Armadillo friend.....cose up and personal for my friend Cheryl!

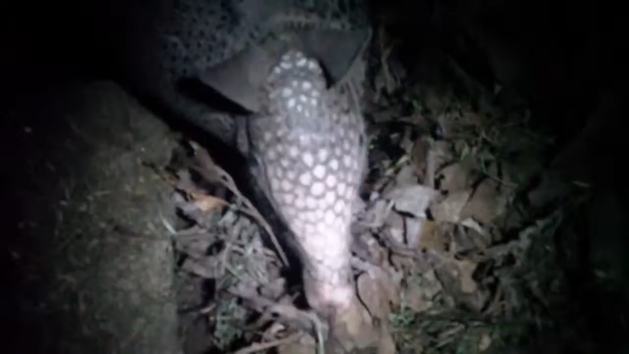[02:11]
Hi, buddy. Hey. Hey. You stuck your face out for a second, didn't you?